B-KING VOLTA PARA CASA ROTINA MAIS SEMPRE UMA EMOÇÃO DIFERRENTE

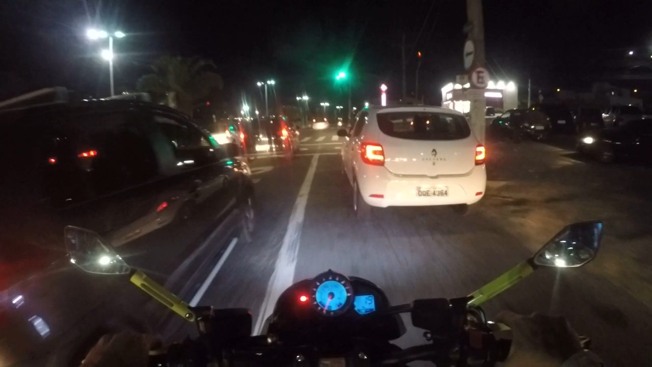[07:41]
Olha lá, ele foi reto, você vê? É.
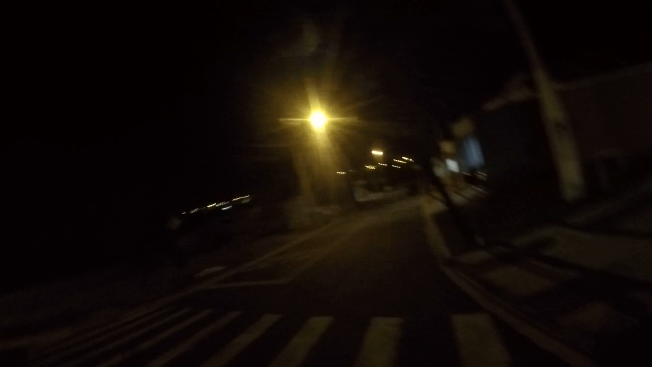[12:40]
Aqui é um condomínio em plena construção. O bagulho é grande, tio, não é condomínio pequenininho, não.